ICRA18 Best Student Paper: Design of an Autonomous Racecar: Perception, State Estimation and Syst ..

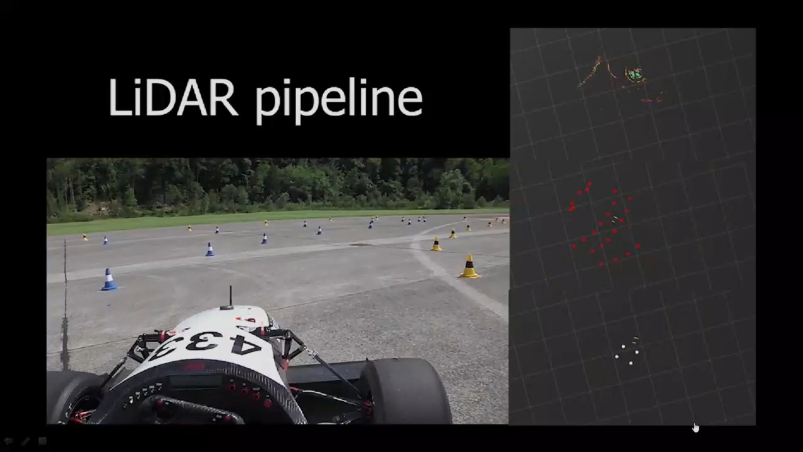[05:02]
side that are seen as cones although they are not and then down in white you can see the second clustering stage with almost no outliers but also sees not that far in space